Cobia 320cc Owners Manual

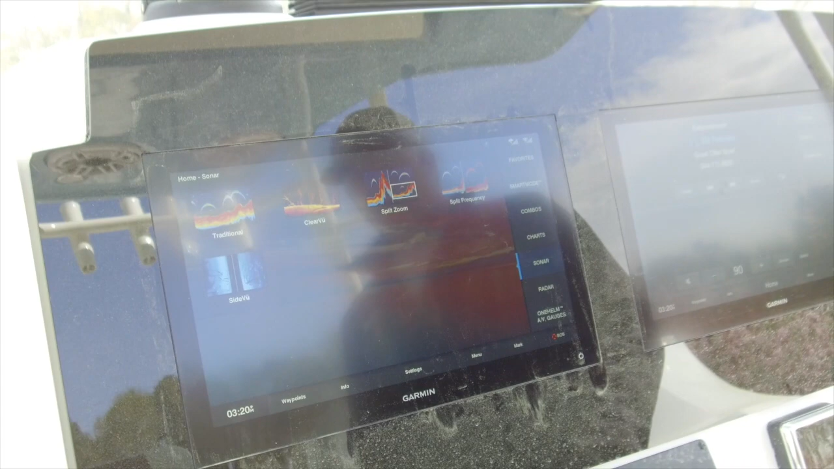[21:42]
We have five sonar options on this boat. This boat is equipped with two transducers.
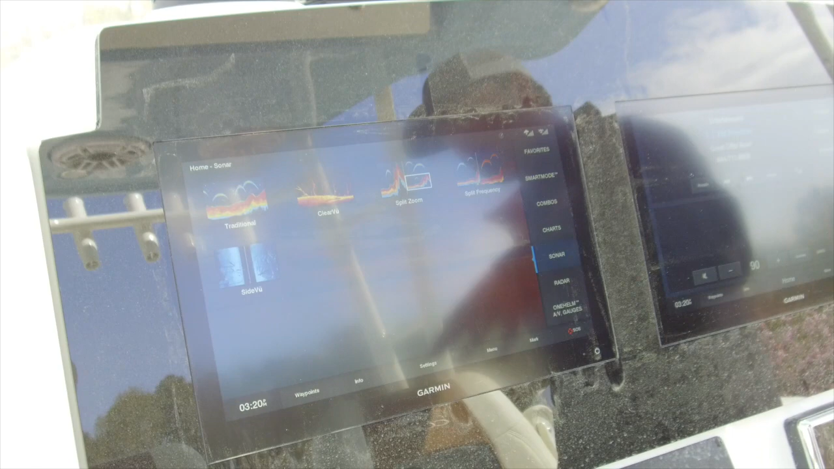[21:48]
An Airmar B170L 1KW through haul chirping transducer
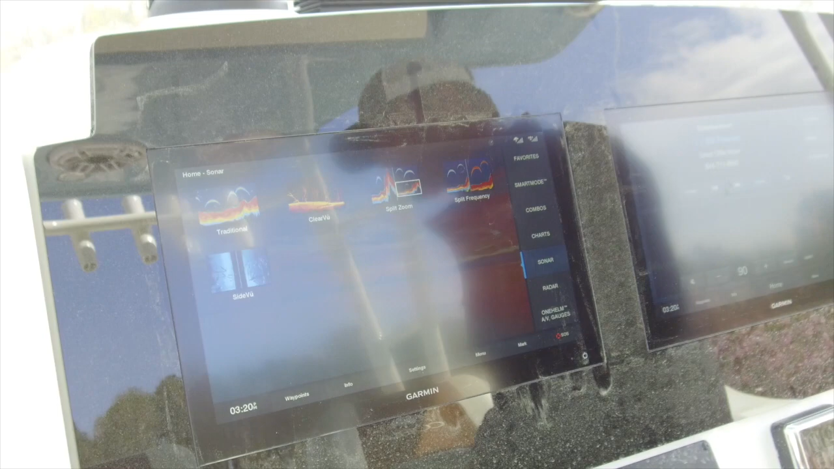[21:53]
and then a GT51 transom mount transducer that runs your clear view,
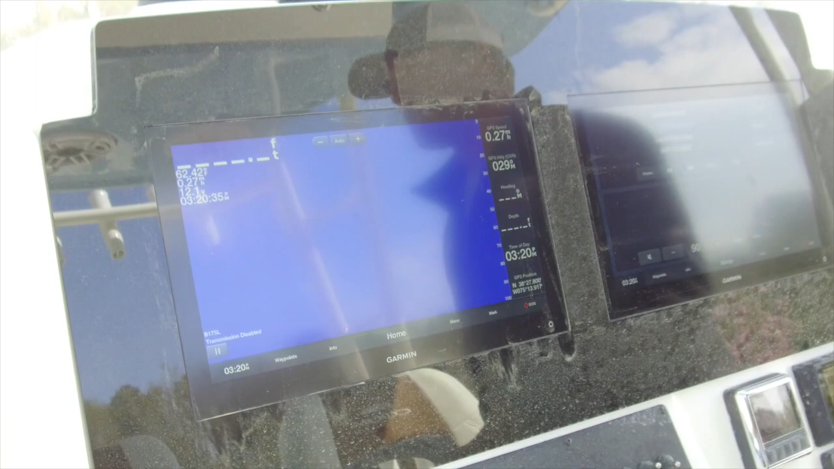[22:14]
The way chirp technology works, the transducer sends out a barrage of frequencies and different fish will respond differently to different frequencies.
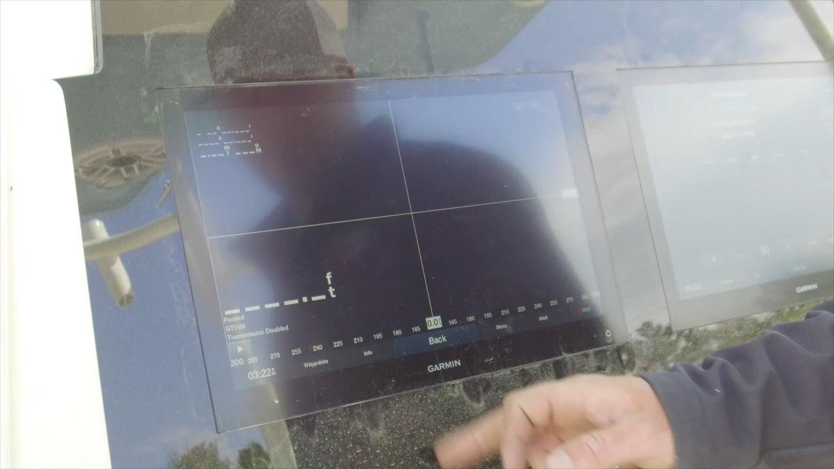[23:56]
Once it runs, you'll see stuff off one side or stuff off the other side.
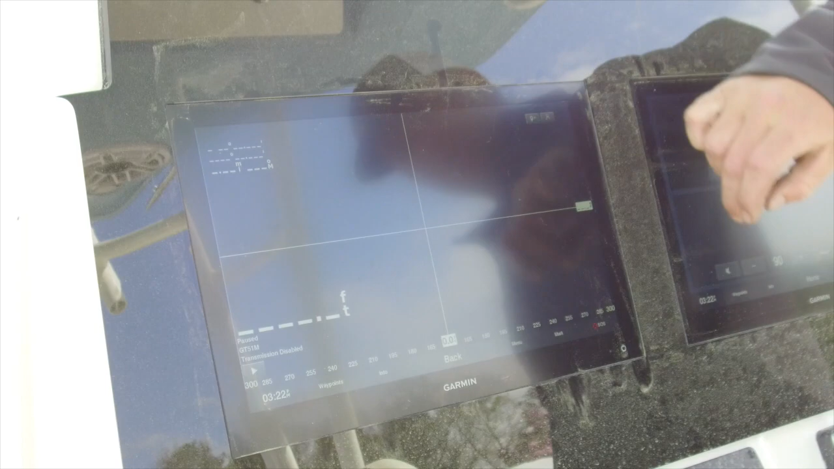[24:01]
You can actually take your crosshairs, put it over there and drop a waypoint on top of
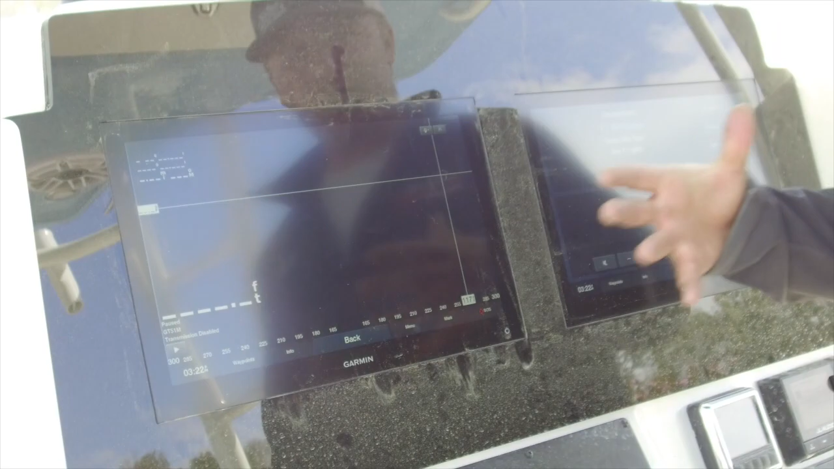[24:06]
the wreck so that next time you don't come back to the area of the wreck, you come back to the wreck itself.
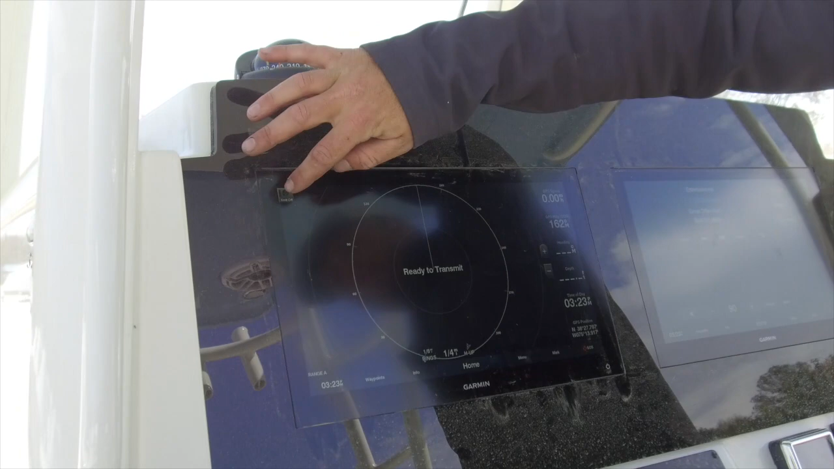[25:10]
In the top left hand corner of the screen, hit transmit on. The radar will go through the process of spinning up. You will be able to hear it. Anything in red here is a hard target. It's feedback.
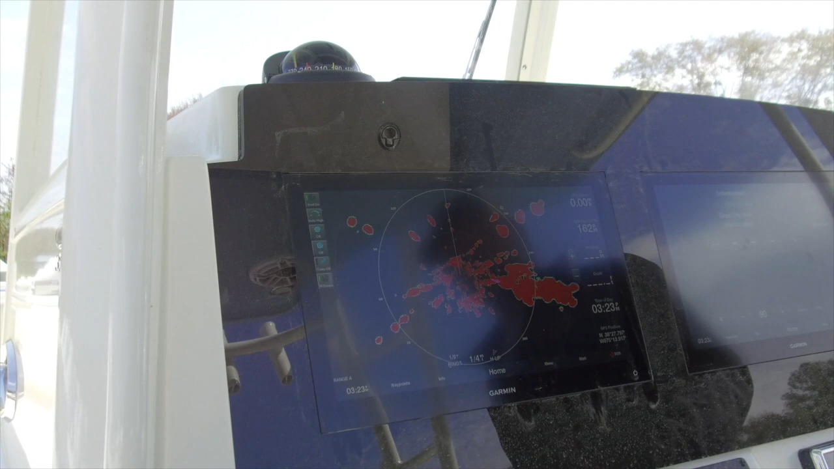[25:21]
In this environment, it's going to get a lot of feedback.
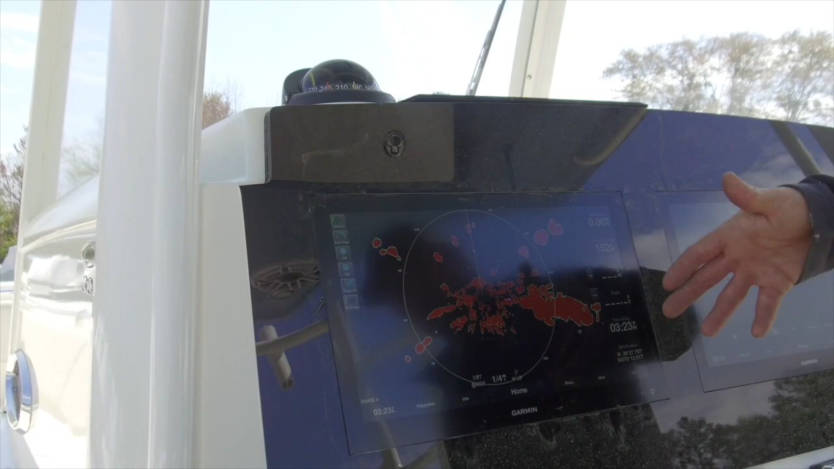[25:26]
If you're out on the water and you saw all this, then obviously you'd be looking at something.
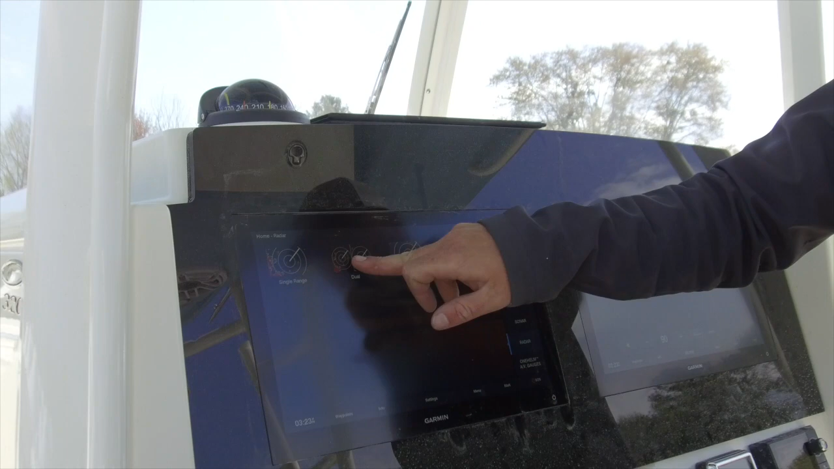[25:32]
Next one over from there, we have full range, which is exactly what it says it is.
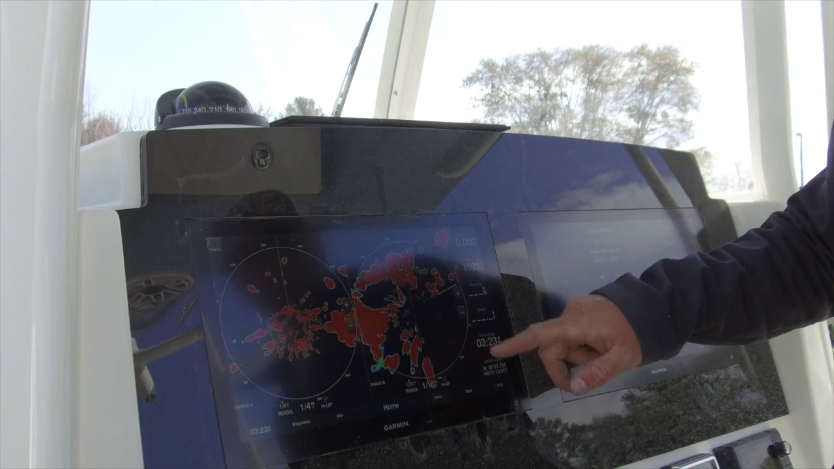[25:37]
You can zoom one into 32nd mile rings and have that one at quarter mile rings or do whatever you want as far as zoom goes.
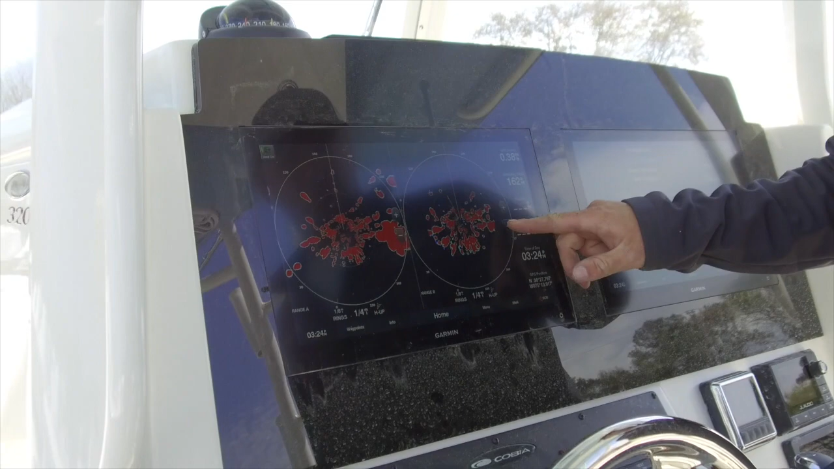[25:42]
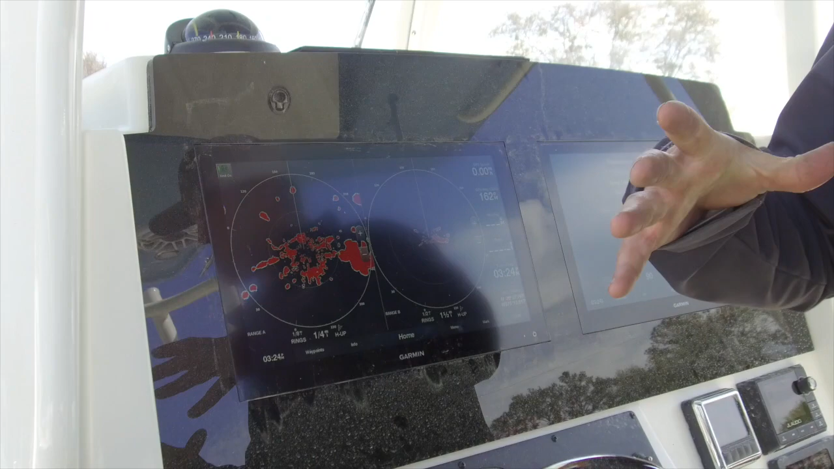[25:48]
I do use this a little bit, but I prefer a tighter close-up view of the radar.
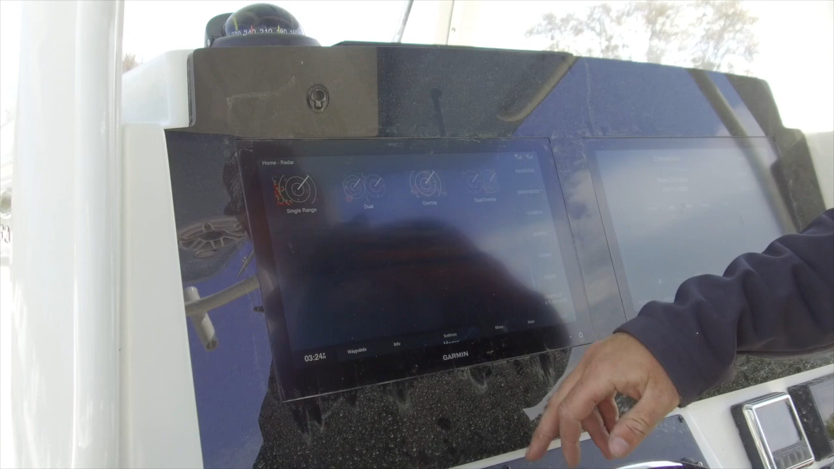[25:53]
Next one over from there, we have our radar overlay. Radar overlay overlays the radar onto the chart. I don't like this.
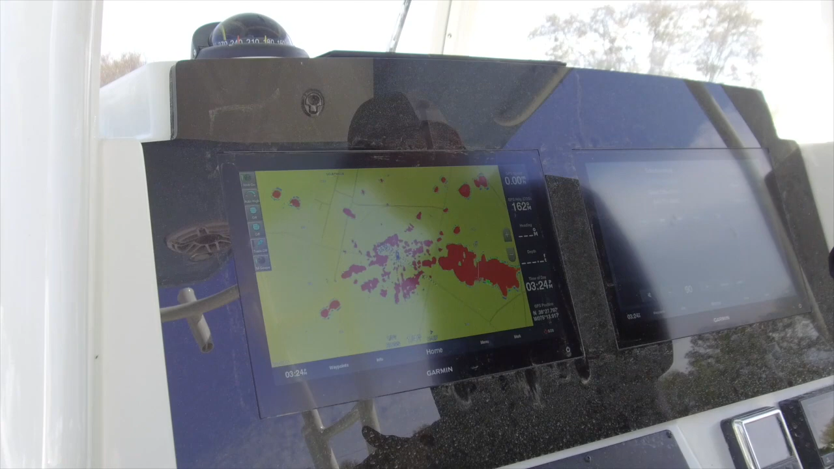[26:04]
I don't think it's very easy to see what you're looking at. I like a black background with a hard red target, but that's just me personally.
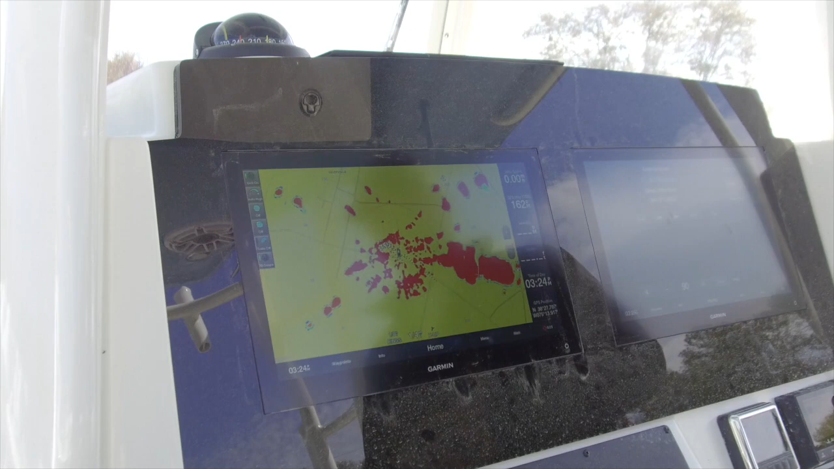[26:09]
And then last but not least, we have a dual overlay, which gives you an overlay on one side, or overlay on one side, and then just your standard radar on the opposite side.
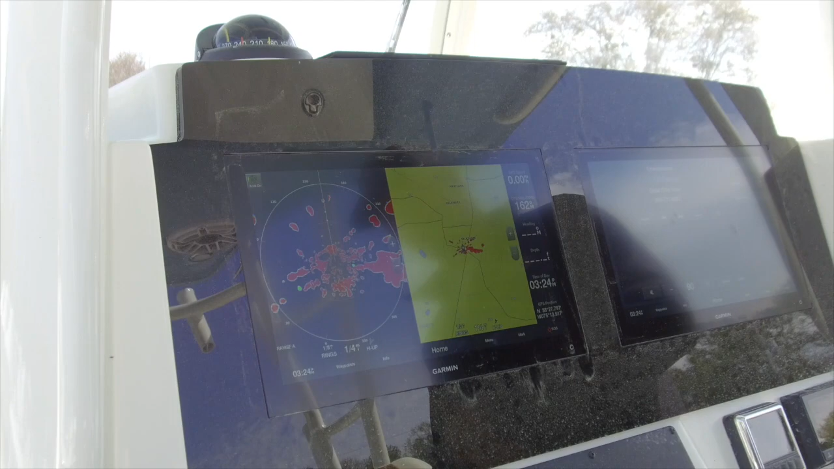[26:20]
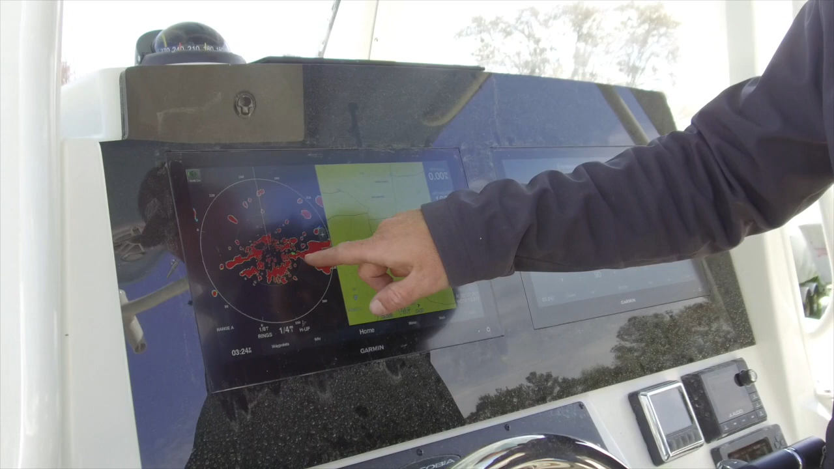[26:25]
The objects highlighted in green here are moving targets, and it's just getting feedback right now, but when you're on the water,
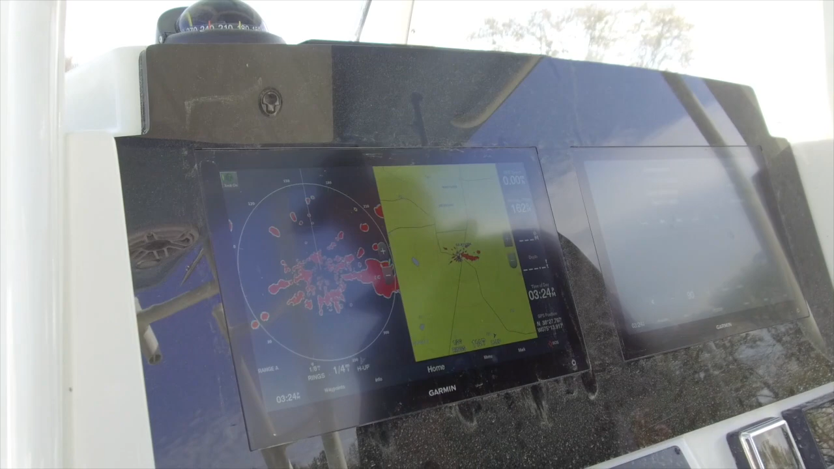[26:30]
you will actually be able to track a moving target on that. I operate my radar.